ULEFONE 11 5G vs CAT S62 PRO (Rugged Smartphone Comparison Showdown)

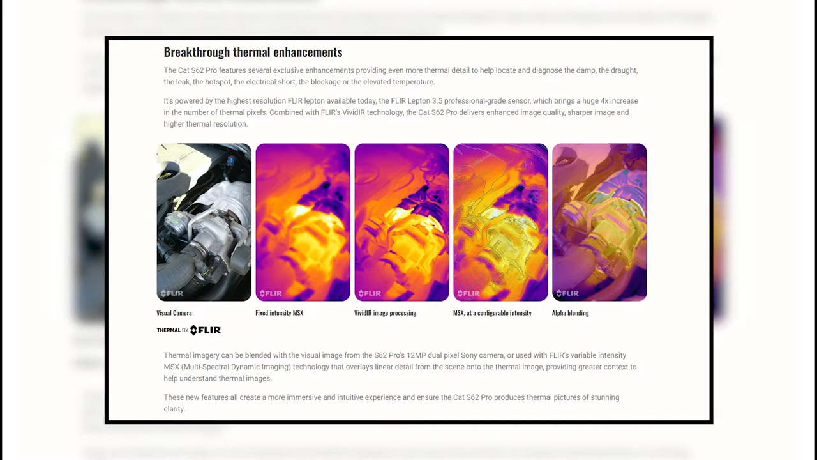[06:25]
thermal imagery can be superimposed on photographs captured by the device's 12mp dual
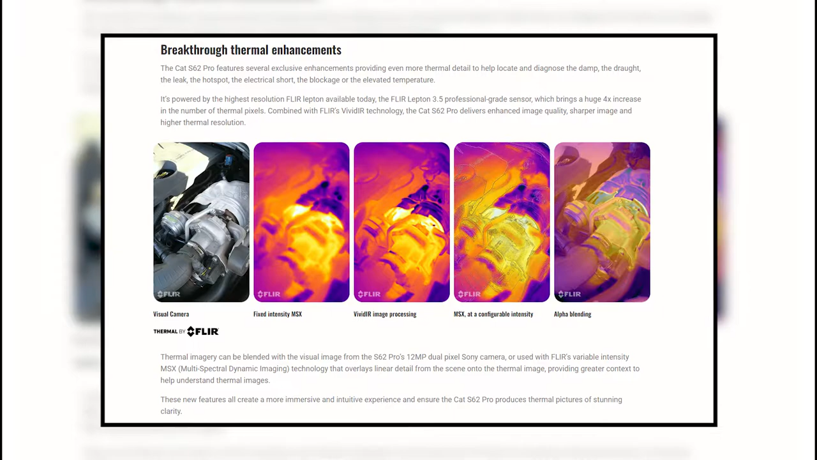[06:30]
pixel sony camera or combined with the flir's variable intensity
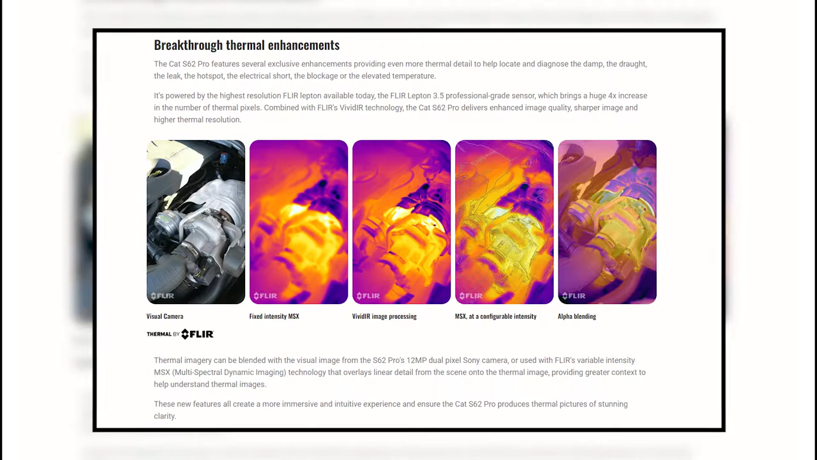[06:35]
msx multi-spectral dynamic imaging technology which overlays
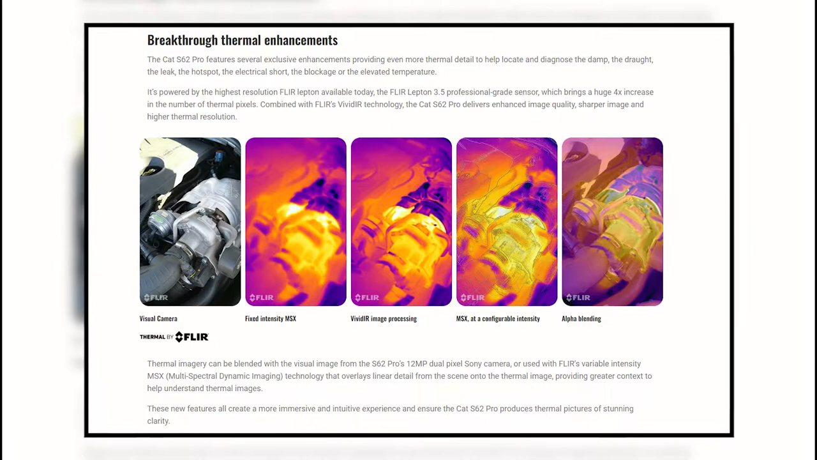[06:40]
linear detail from the scene the thermal
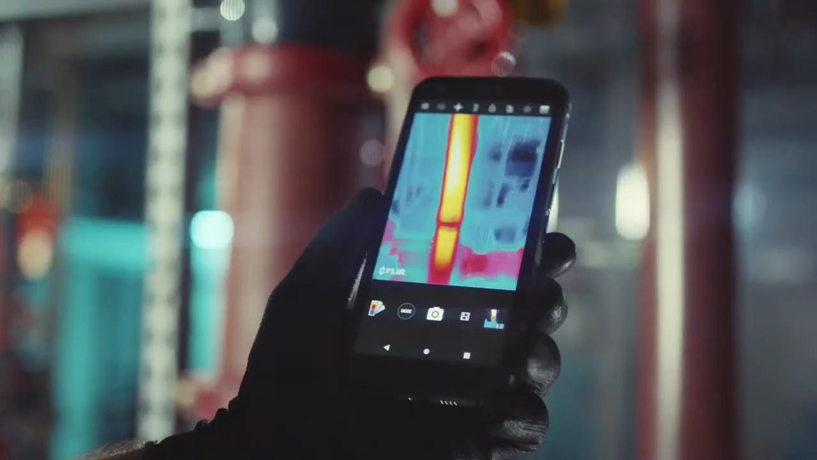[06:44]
imaging system it should be emphasized replaces